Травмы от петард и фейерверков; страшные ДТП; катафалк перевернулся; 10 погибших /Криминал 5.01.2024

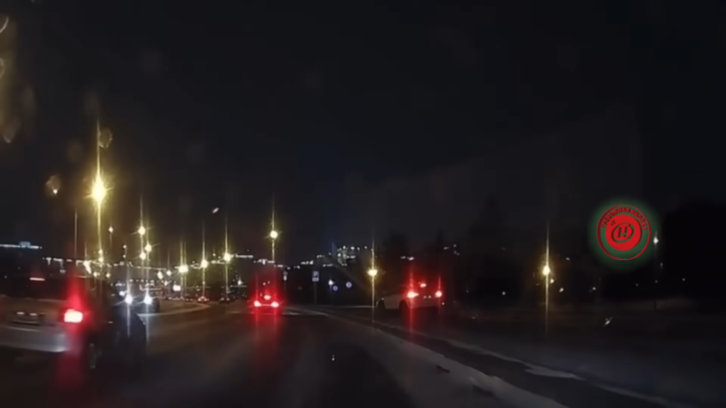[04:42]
Большинство с минимальным ущербом и для здоровья, и для транспорта от жертв, к сожалению, не уйти. Но в каждой ситуации инспектор ГАИ всегда приходили на помощь, как и в эти сложные снежные дни.
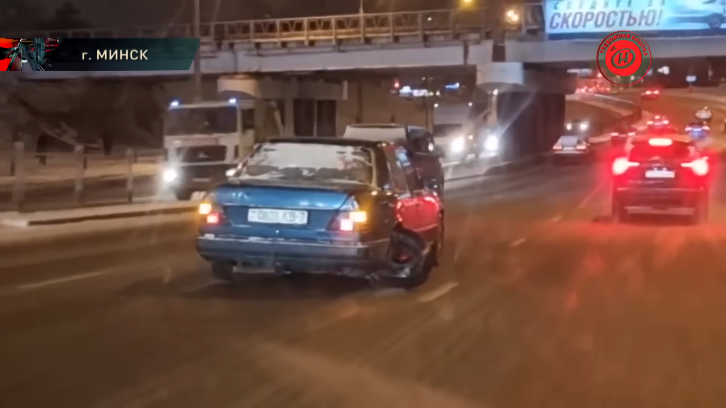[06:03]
Нечто из области автофантастики каталось по дорогам столицы. Заднее колесо машины стало поперек водителя.
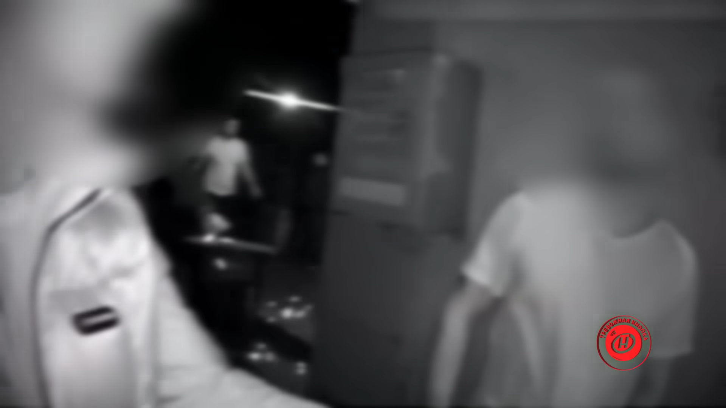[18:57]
Внимание на экран. Братья изрядно, отметив праздник дома, отправились на поиски злоключений в один из баров Молодечно.
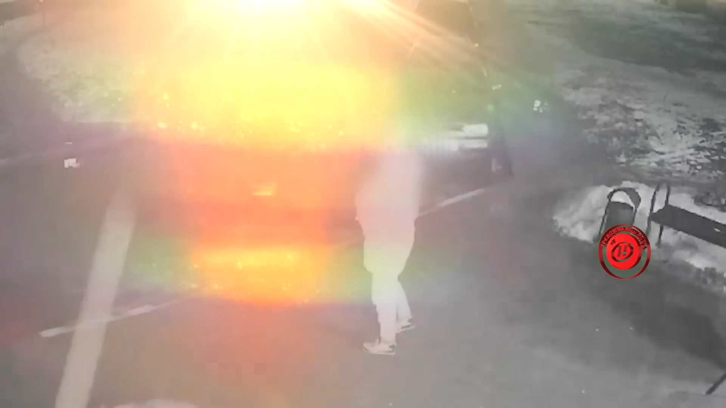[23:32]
Заработает уголовное дело и этот человек в Барановичах. Виной всему выпавший снег. Ночью мужчина возвращался домой на лестничной клетке, заметил санки и точно покатался бы на них, не окажись они такими маленькими. Что дальше?